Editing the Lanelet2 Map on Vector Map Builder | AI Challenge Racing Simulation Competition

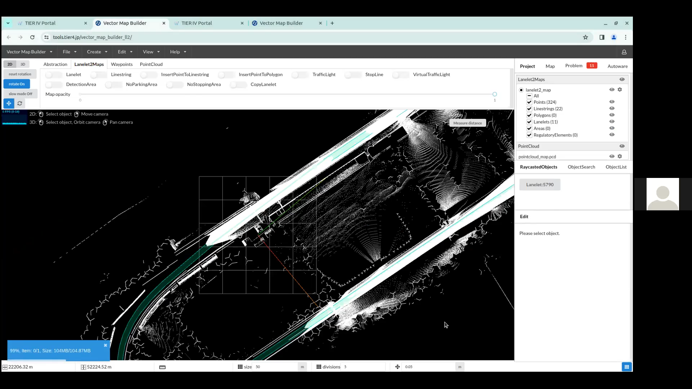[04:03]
And this might take a while since it's uploading a 100 megabyte sized file. But once that is done, you can see that the point cloud has been uploaded.
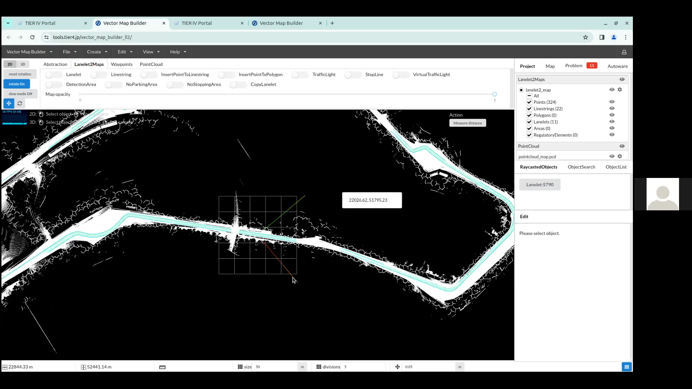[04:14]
And you can see if you zoom in the point cloud of the Monza track map. And once you have done this, you can start editing various parts of the map.
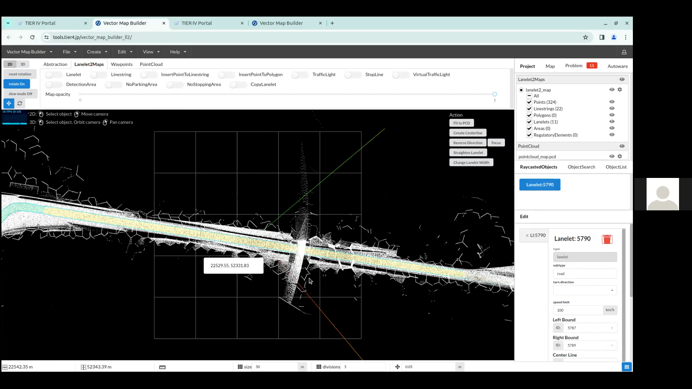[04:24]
So for example, you can notice here that this is a very long LaneLit here. And the whole thing is set to 100. The whole thing is set for a maximum of 100 kilometers per hour speed limit.
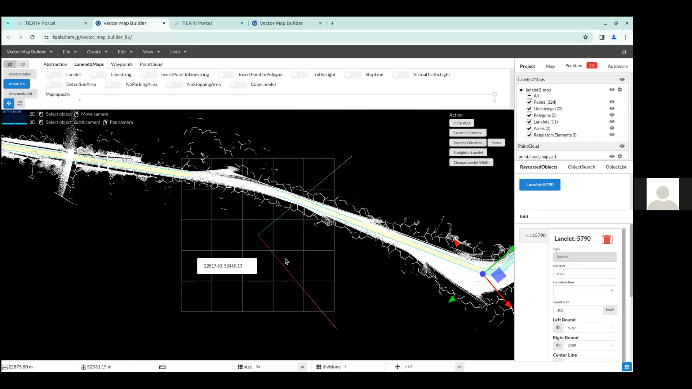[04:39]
But for example, this part where clones gain on a curve. So we wanted to set the speed limit a little lower.
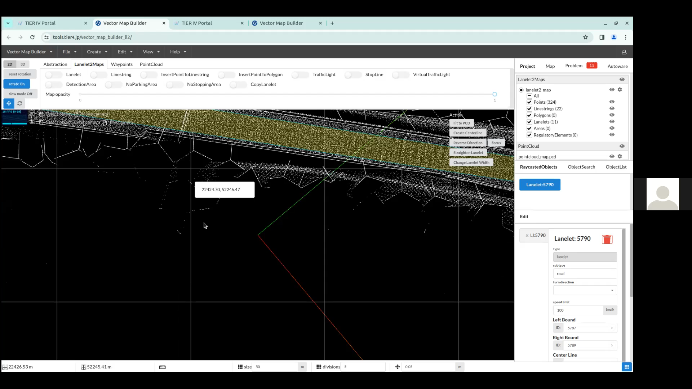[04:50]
So first, we can split this LaneLit into two parts. And in order to do that, you can first select this one side of the LaneLit. This line string, you can select it. And once you select it, it becomes yellow like this. And then you can go up to the top and in the LaneLit to maps panel, you can see that there's an option called insert point to line string. So I like to turn that on.
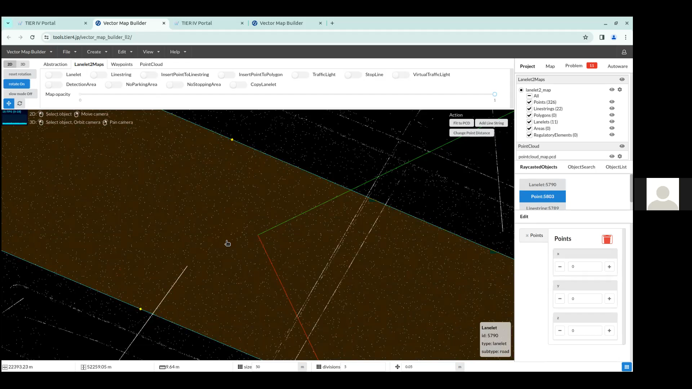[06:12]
So then what you want to do is you want to select these two points that you just created. Make sure you select the point and not the line, but you select these two points. And then you select the line string. You can do that by clicking all of them while pressing the shift key. And then once you do, on the top right hand corner here, it'll show us an action panel. And there is a button called split LaneLit. So you want to split the LaneLit here. And then when you do that, you notice you can see that the LaneLit was split into two. So now we have this LaneLit here, and then this LaneLit here on the right.
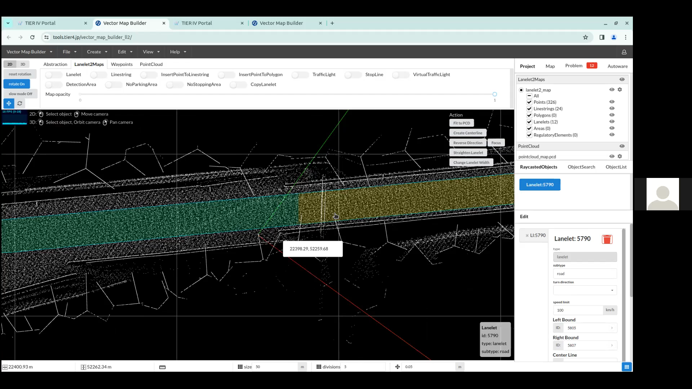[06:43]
So the LaneLit on the right, they're both now set to a maximum of 100 kilometers per hour. But for example, we can select this LaneLit here, which we just split it up. And we can change the speed limit on the bottom right corner here to maybe like 60 kilometers per hour. So then once it reaches, once the car enters this LaneLit, it'll know that the speed limit specified on the map is 60 kilometers per hour. And then once you do that, you can go to File,
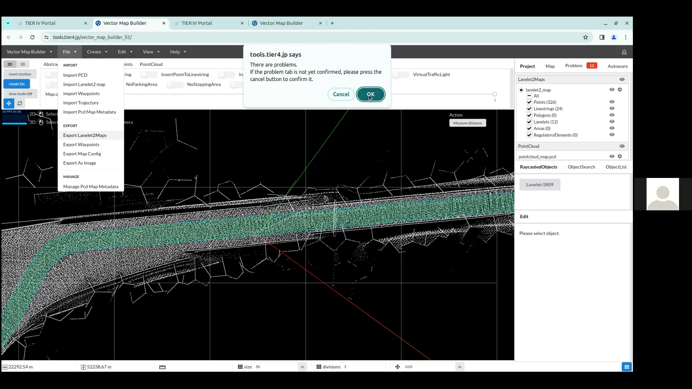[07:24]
Export LaneLit to Map. Here you can, there are problems, but you can press OK to proceed. And then you can export, this is, you can keep it as it is, and you can click Download. And this should then download this newly edited LaneLit map onto your downloads folder.